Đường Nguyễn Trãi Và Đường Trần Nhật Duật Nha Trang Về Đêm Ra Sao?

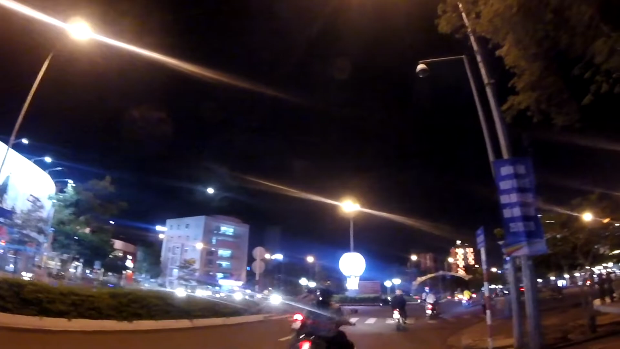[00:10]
chào quý vị các bạn. Hôm nay xin chia sẻ cho quý vị các bạn cái con đường Thái Nguyên. Con đường Nguyễn Trãi vậy. Con đường Nguyễn Trãi của thành phố Nha Trang, và ban đêm thử ở đây buôn bán tấp nập không nha. Hiện tại tôi đang đứng ở trên đường Thái Nguyên này. Đây đường Thái Nguyên nữa rồi. Ngay chỗ vòng cây ngã 6 của thành phố Nha Trang này. Ở đây ngã 6 ban đêm nữa rồi.
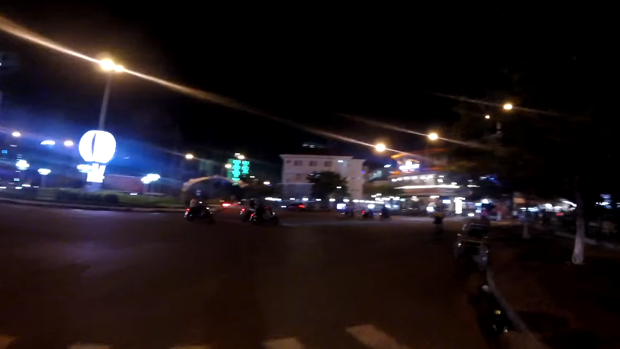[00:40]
Bây giờ mình sẽ rẽ phải, mình đi qua con đường Nguyễn Trãi. Đây, ngay chỗ góc đường Nguyễn Trãi vòng cây này nó có quán cà phê Hồng Tú này. Quán cà phê Hồng Tú này rất là nổi tiếng, mình thấy ở đi đâu cũng có đúng hết. Và những cái vị trí của nó đã nằm ở mặt tiền không, góc ngã tư rồi không. Đây, gần bên cạnh đây là nhà thờ đá này, bên cạnh đường Thái Nguyên nhà thờ đá.
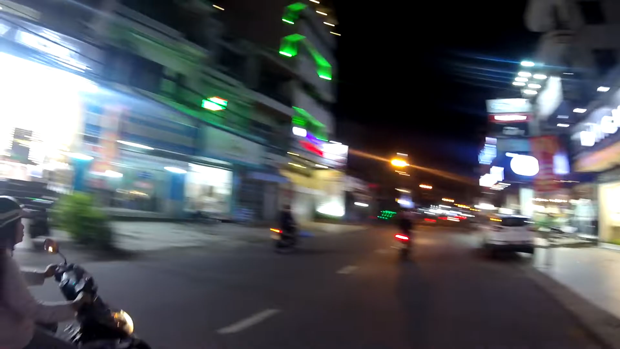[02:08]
Rồi, mấy shop quần áo lớn không quý vị, shop mấy quần áo mới shop xịn không á, hình như quần áo mất tiền không á.
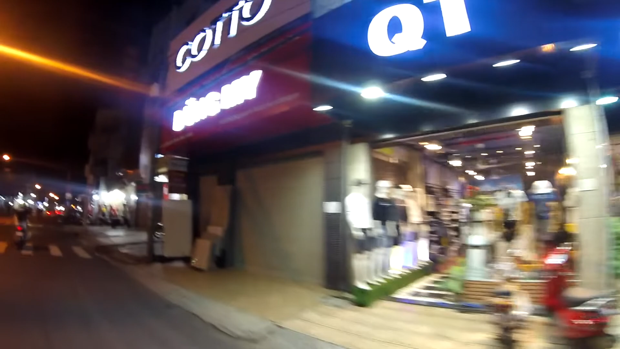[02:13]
Giày nữa. Con đường này có vẻ bán đồ, có vẻ hàng hiệu không hay sao, thấy
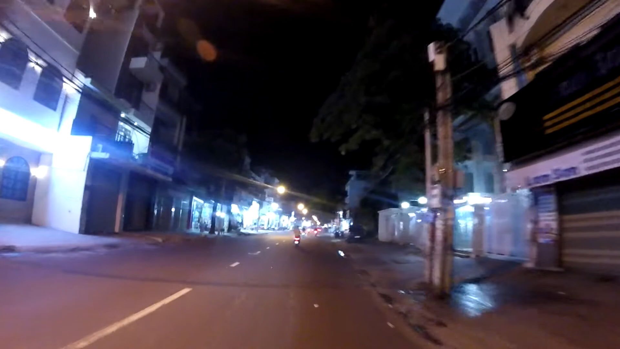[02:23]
là con đường này mà mặt tiền của nó cũng mắc lắm ấy. Đường Nguyễn Trãi này là đường một chiều đó vậy. Hướng ngay chỗ cái vòng cây ngã 6 của phố Nha Trang đó là đường một chiều.
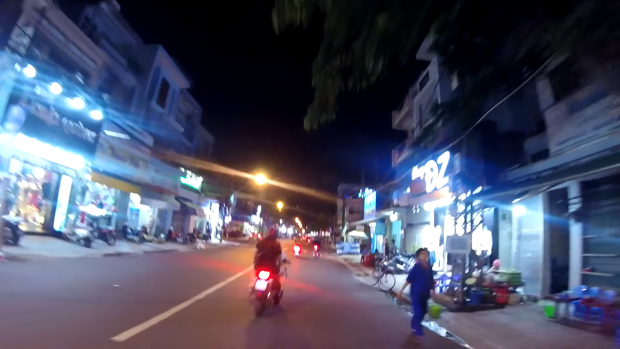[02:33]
Đi qua đây là đường một chiều. Đây số quần áo nữa này. Con đường này cho sớm quần áo không quá trời,
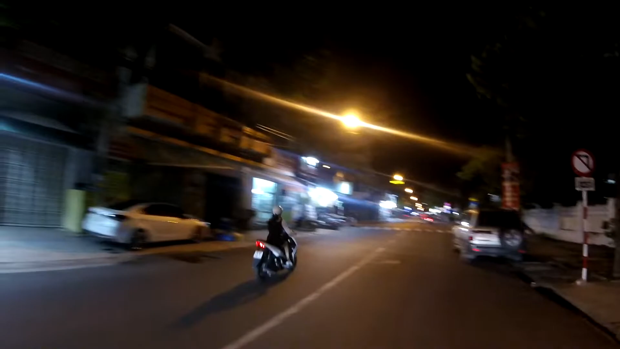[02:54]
mặt bằng ở đây chắc mắc lắm, chắc quần áo ở đây giá chắc phải cao lắm. Đây đây là trường trung học cơ sở Âu Cơ,
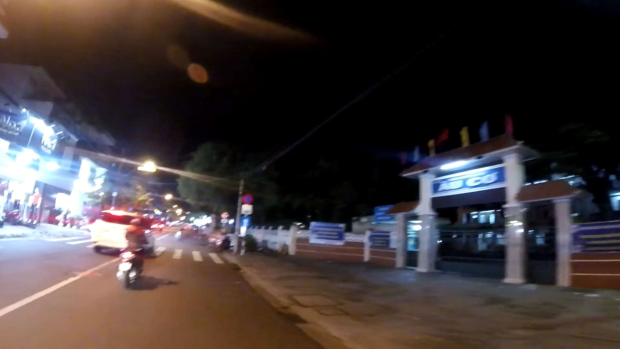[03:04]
còn đợi quần áo nữa trời ơi. Làm mấy cái shop VIP không à, chắc bán cho khách nước ngoài quá, khách du lịch quá. Đây cắt ngang đường Âu Cơ, hồi nãy là cắt ngang đường Đạp Hồng Quân, bây giờ là Nguyễn Trãi cắt ngang đường Âu Cơ. Rồi số quần áo nữa, sao mà số quần áo ở đây nhiều vậy.
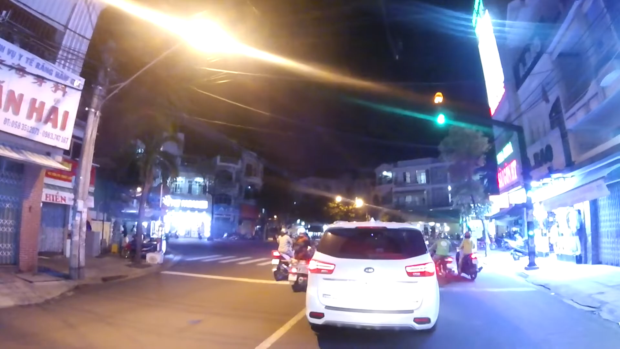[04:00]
ngã tư đèn xanh đèn đỏ đường Phù Đổng với những trải này vậy.
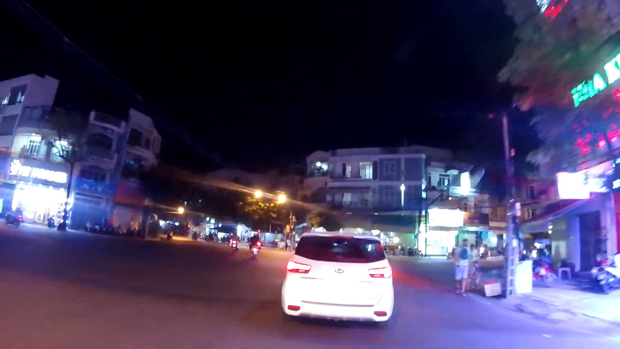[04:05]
Rẽ phải là đi ra đường Phù Đổng. Đường đi sách. Rồi qua đây là đường Tần Lực Dục vậy, nghĩa là con đường những trải có một đoạn à. Những trải nó chỉ có một đoạn ngắn một chiều của đó thôi. Qua đây là Tần Lực Dục rồi. Nãy là vẹo trái hình qua là Phù Đổng mới đúng hơn. Vẹo phải là đường Tần Lực Dục. Hướng đi qua đi ra chỗ khu đô thị Phước Hải vậy.